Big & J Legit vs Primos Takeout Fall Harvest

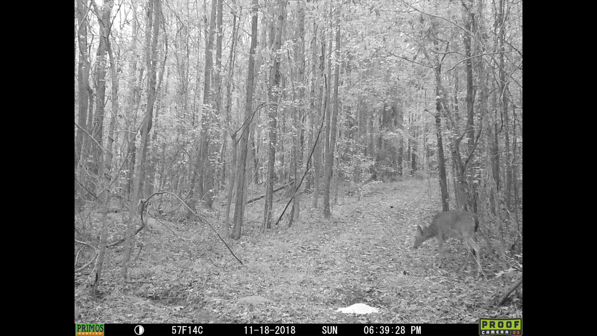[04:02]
18th and that night there's actually looks like a doe walking through and she comes up to the primo's fall harvest
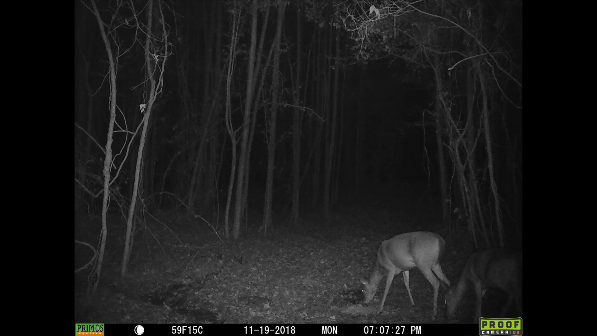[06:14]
munching when they leave and that is the next night we got two more does coming in it doesn't look to be the same two does but they come in and they go straight to the fall harvest and have not